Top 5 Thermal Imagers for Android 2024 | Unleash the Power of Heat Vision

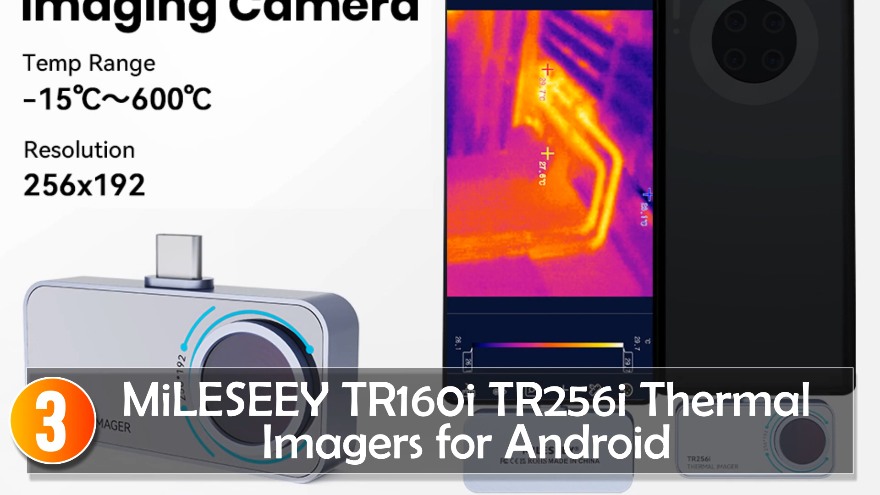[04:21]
Mile C true 160i thermal imagers for Android. The Mile C true 160i and true
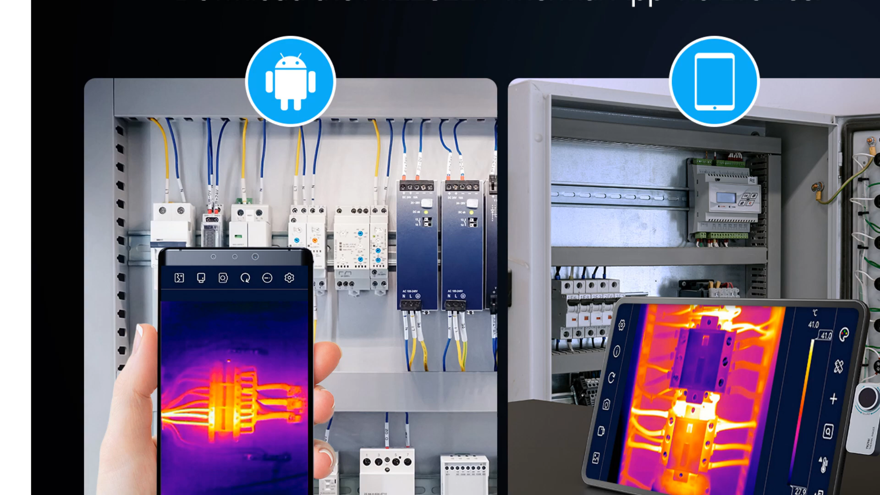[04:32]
256i thermal imagers for Android are smart devices that offer a comprehensive thermal imaging experience for Android users. Designed with embedded style convenience,
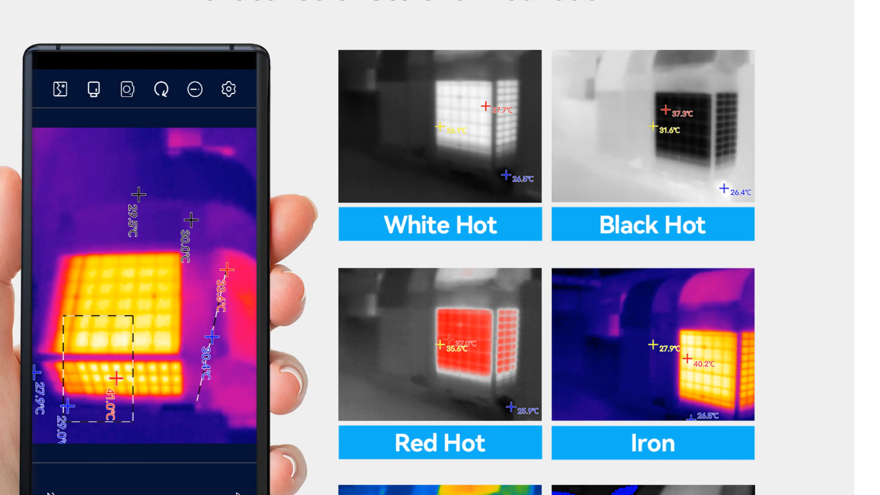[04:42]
they provide advanced features and capabilities for professional applications. These thermal imagers.
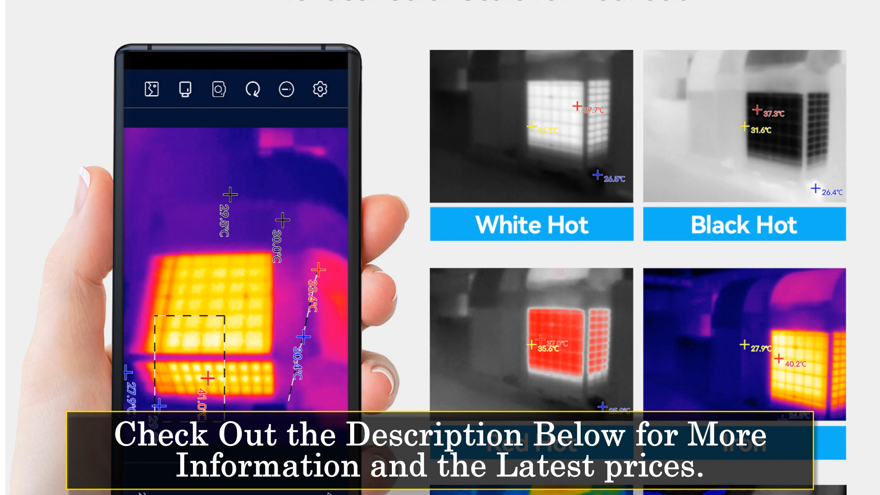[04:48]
These thermal imagers boast smart device capabilities, allowing seamless integration with Android devices.
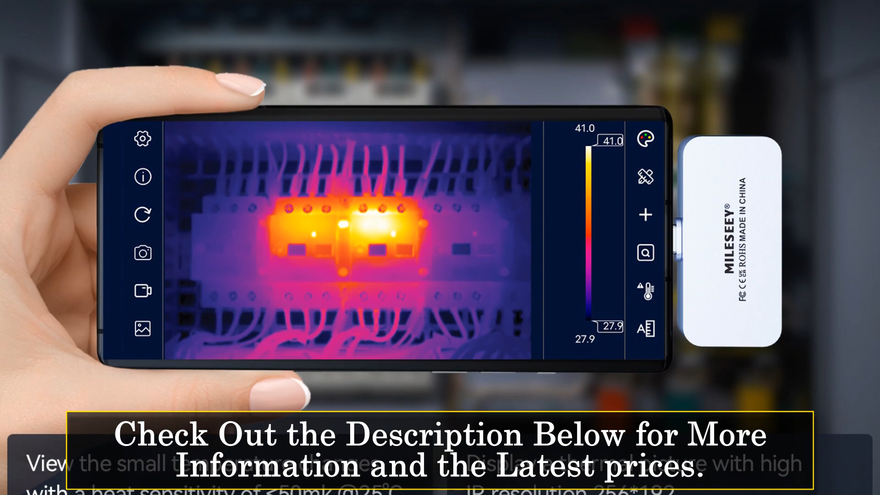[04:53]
While specific details about their power type are not provided, they are designed to deliver reliable and efficient performance. With the Mile C true 160i and true 256i,
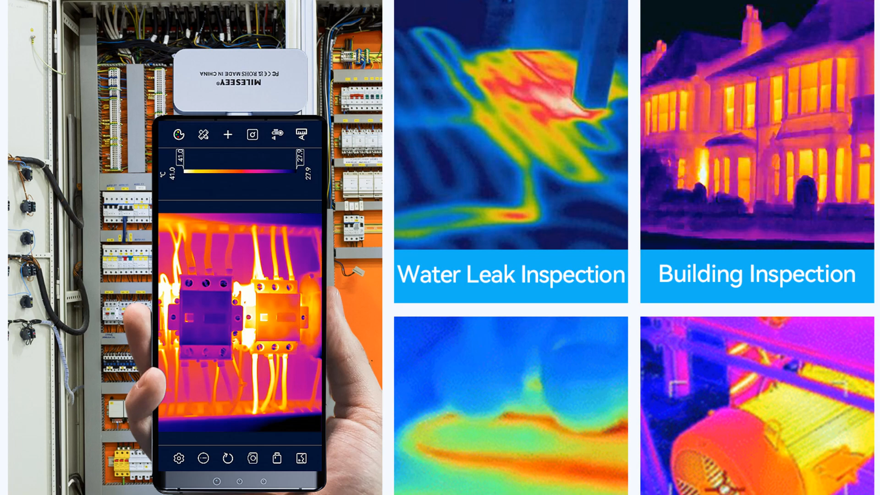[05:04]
users can capture high-resolution thermal images with infrared resolutions of 160x120 and 256x192,
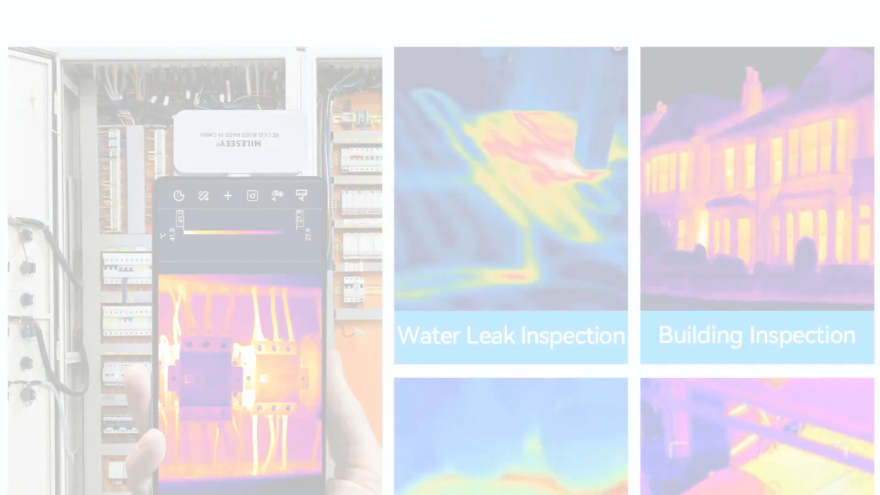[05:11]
respectively.
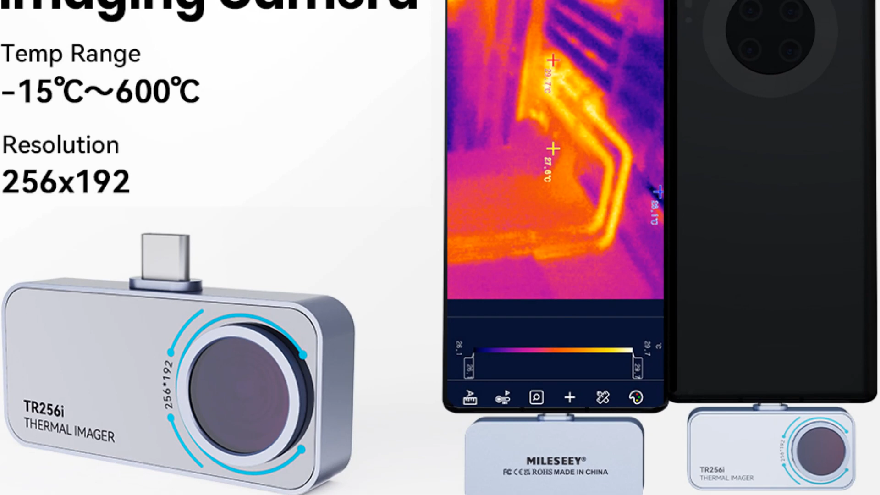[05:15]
The frame rate of 25 is ensures smooth image display for accurate analysis and assessment.
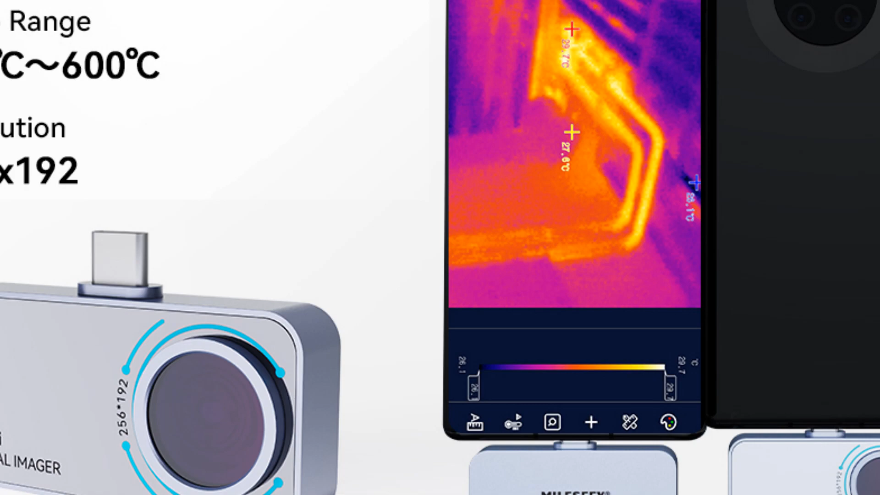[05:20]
The Mile C true 160i and true 256i thermal imagers offer a wide measuring range from
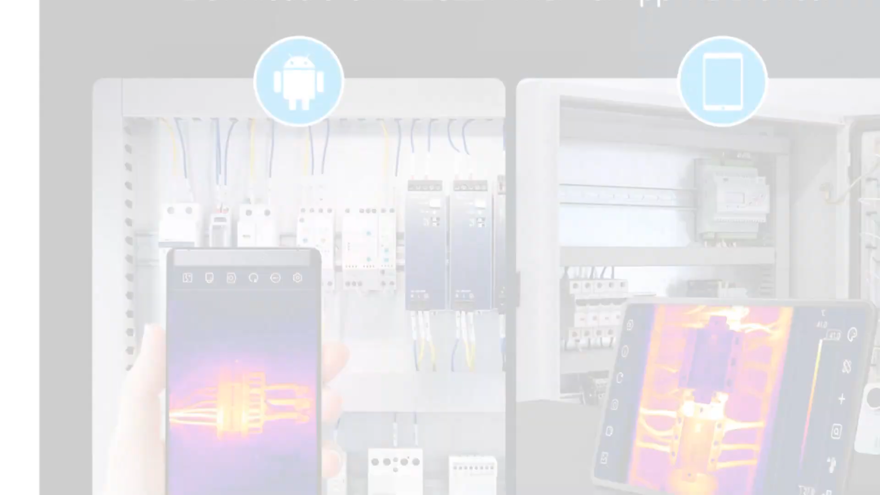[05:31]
allowing precise temperature detection in various applications. Their micro distance capabilities enable close inspection of subjects, while the field of view ensures comprehensive coverage.
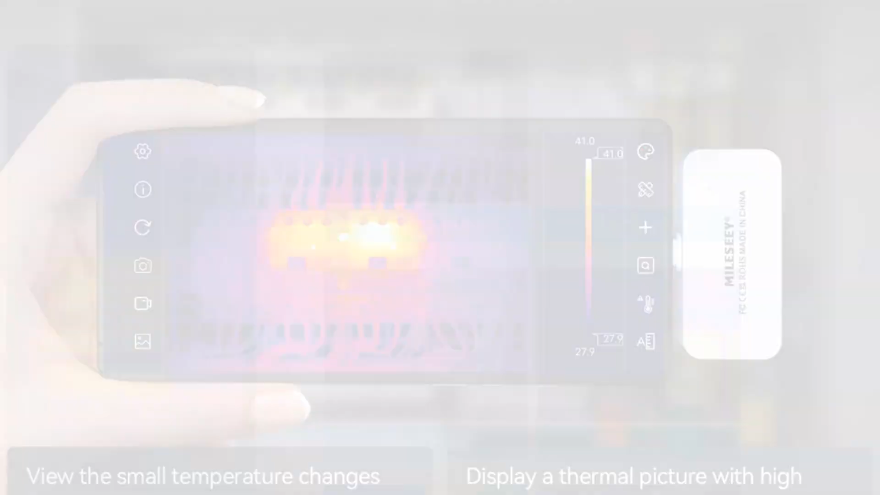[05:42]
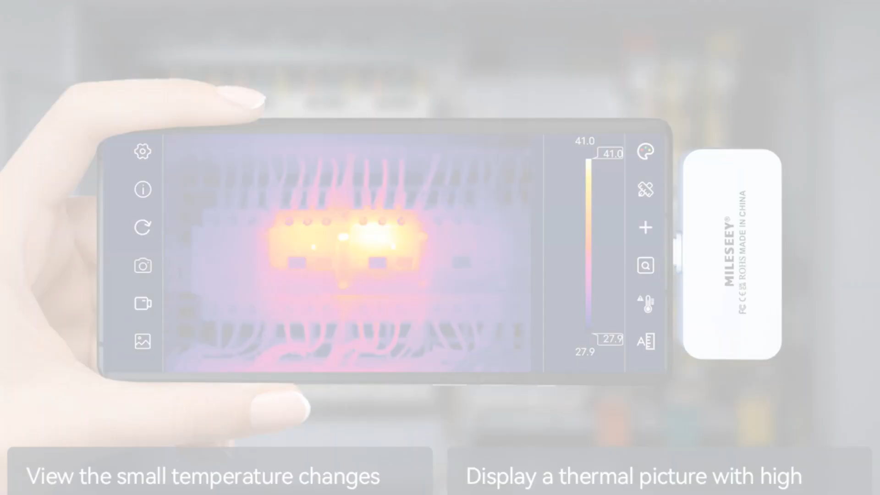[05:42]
With their smart device capabilities, high-resolution imaging,
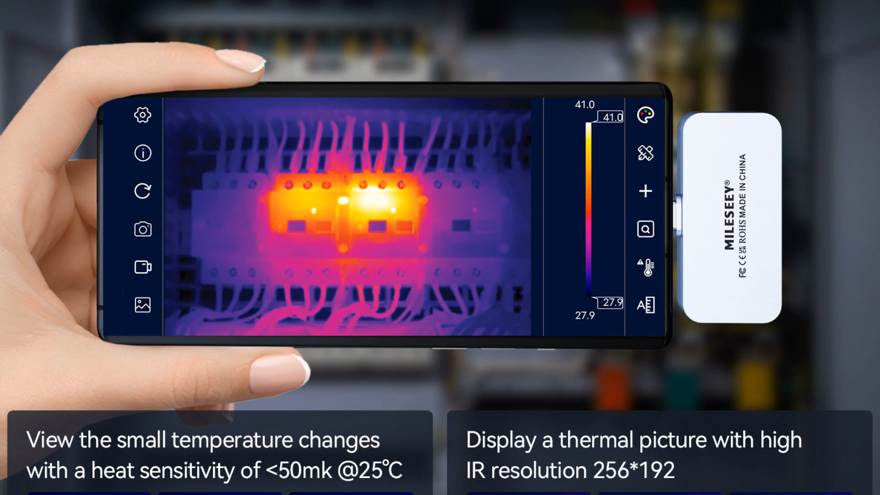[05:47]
and advanced temperature measurement features, the Mile C true 160i and true
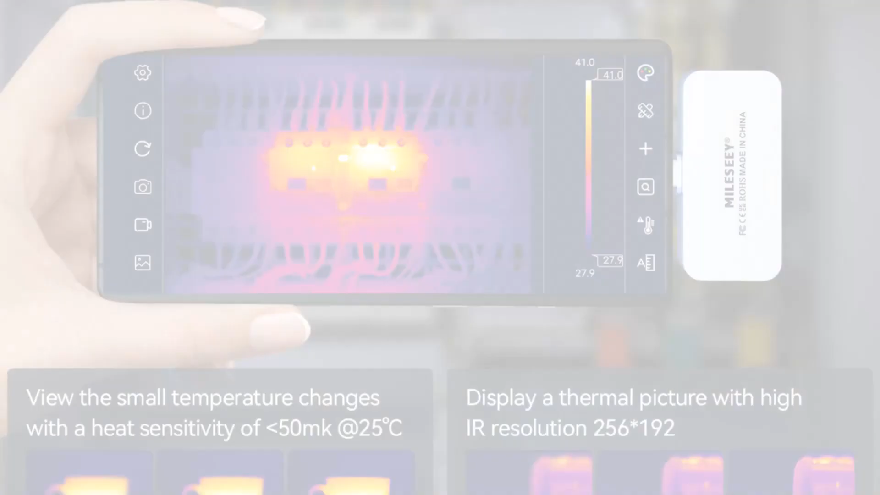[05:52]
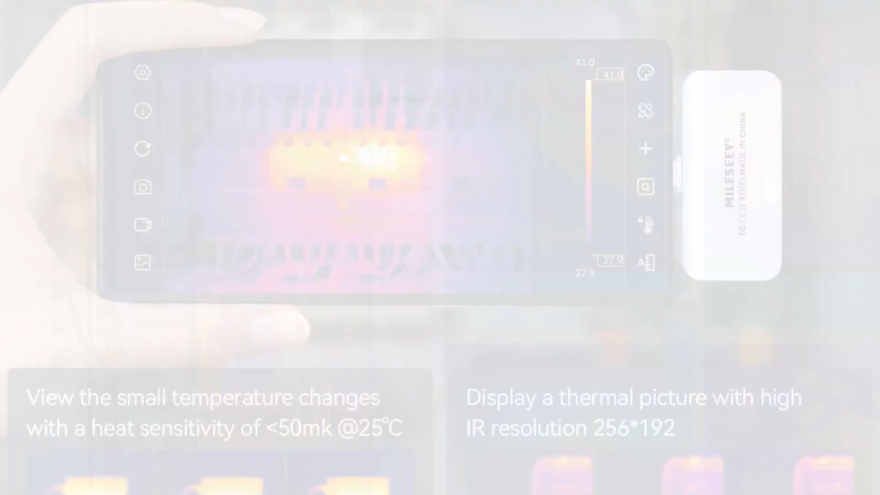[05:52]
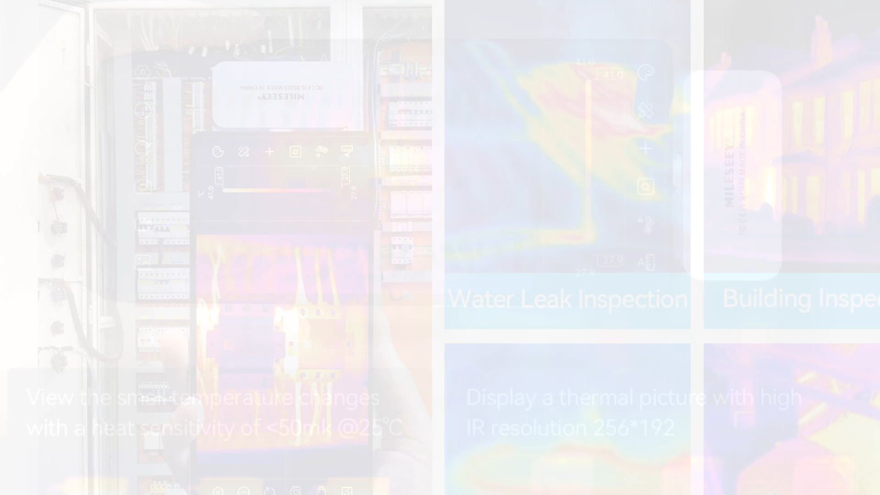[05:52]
256i thermal imagers for Android are well-suited for professionals in fields such as building inspections, electrical maintenance, and mechanical engineering.
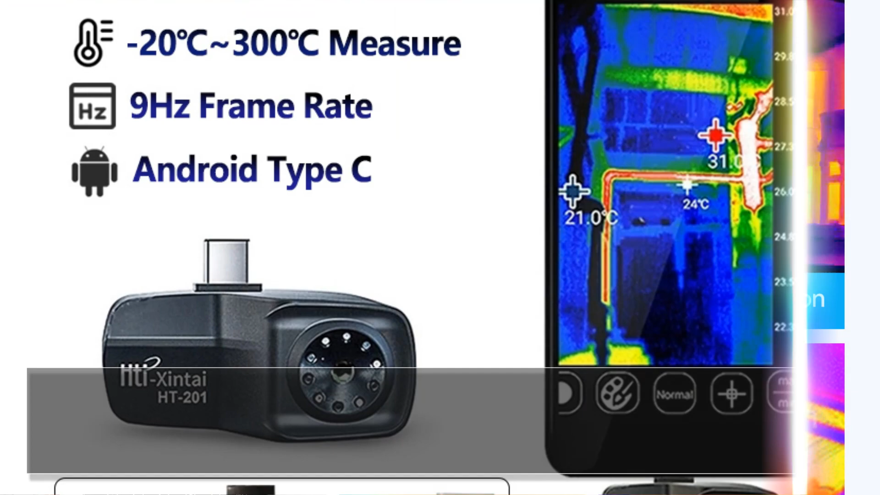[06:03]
At number 2. Taiti 201 Thermal Imagers for Android The
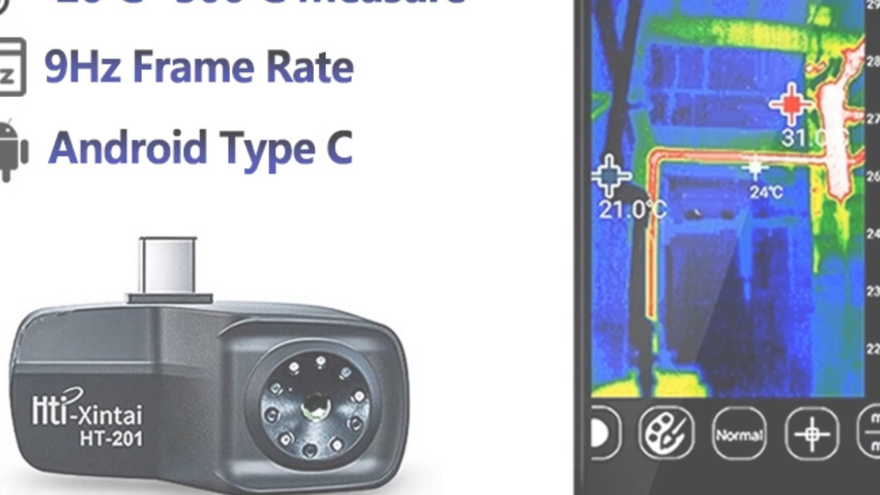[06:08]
On screen: spot 24°C
Taiti 201 Thermal Imagers for Android offer a convenient and affordable solution for thermal imaging on your Android device.